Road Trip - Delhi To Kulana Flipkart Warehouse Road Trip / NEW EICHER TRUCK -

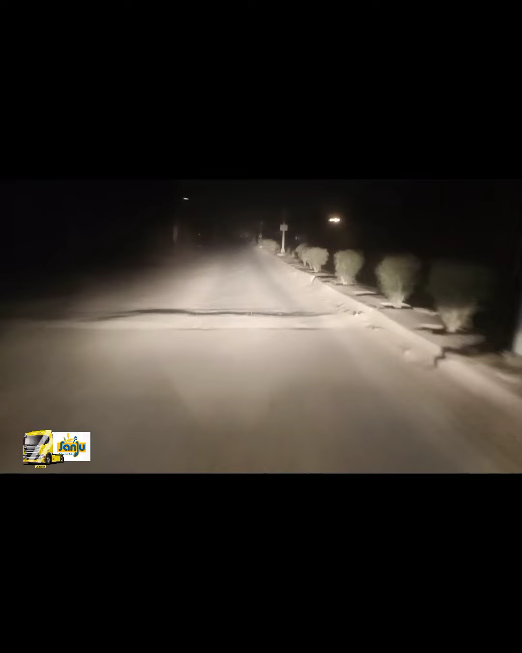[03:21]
मिनिट हो गई है तो अब खुलाने की तरफ निकलता हूं में अब जजजर की तरफ जजर बहादूरगड से जजर यह जो ब्रीज गया
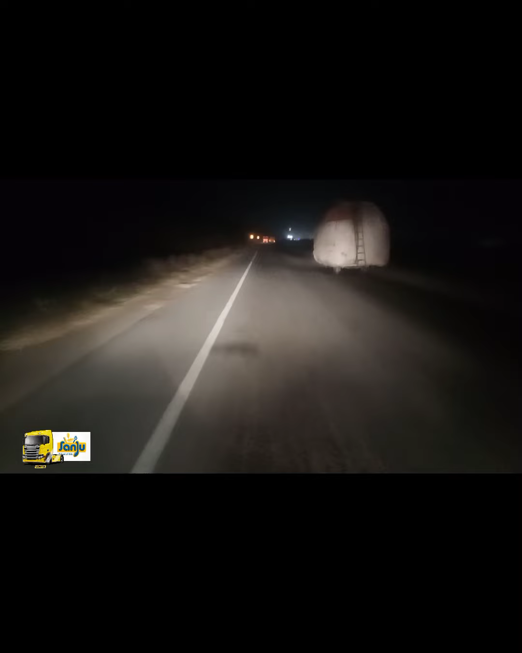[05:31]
कि अगे पुलाना जहां कि फ्लिप काड़ का वेराऊस है और बहुती बड़ा वेराऊस है कम
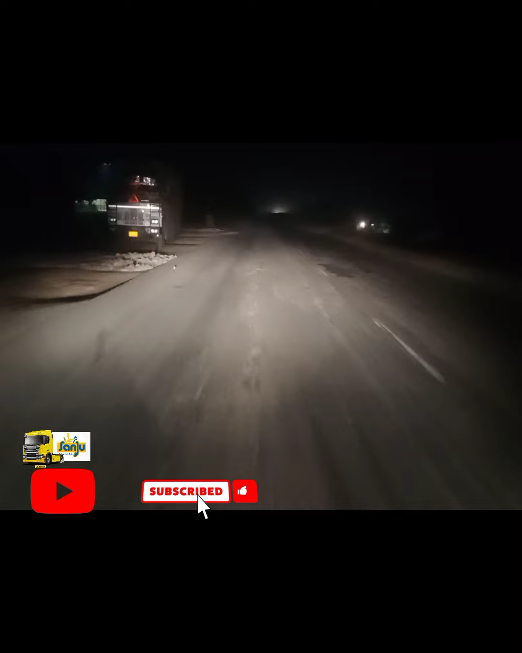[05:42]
से कम भी यह शायद हम आ गए है अब फ्लिप काड़ के हम आ गए हमने इंट्रि कर लिया हमने लैप ले लिया है यह दोस्तों यूटन करके ना न पढ़ता है हमें वापकिस रुस्त का अमया है और जैसा कि नीचे चैनलल का